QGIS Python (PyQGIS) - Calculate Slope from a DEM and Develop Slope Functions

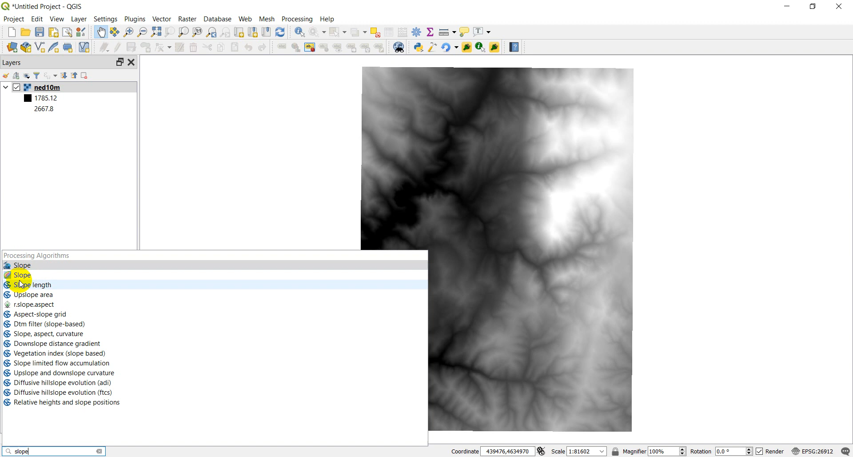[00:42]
First of all, we're just going to run the slope tool. So let's come down here in our search bar and type in slope. Notice we have two different slopes. We have this GDAL slope and this other slope, which is just the QGIS built-in slope. Let's start with the QGIS built-in slope and see what we have there. So we'll double-click on it.
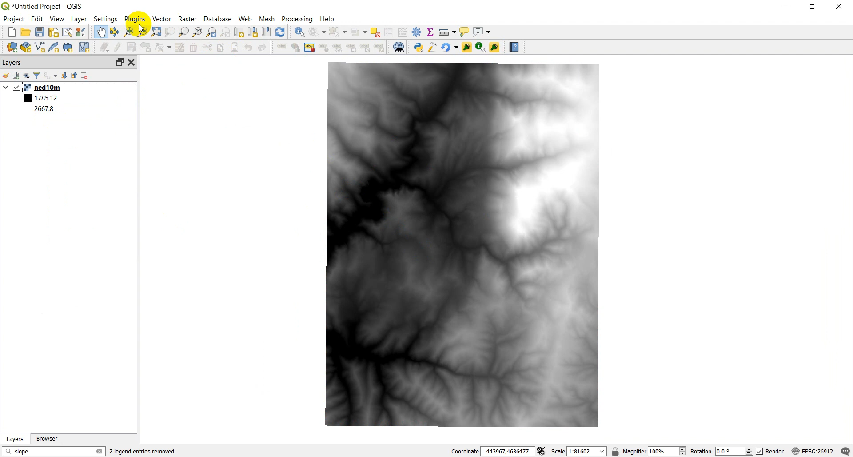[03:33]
And I'm going to open up the Python console.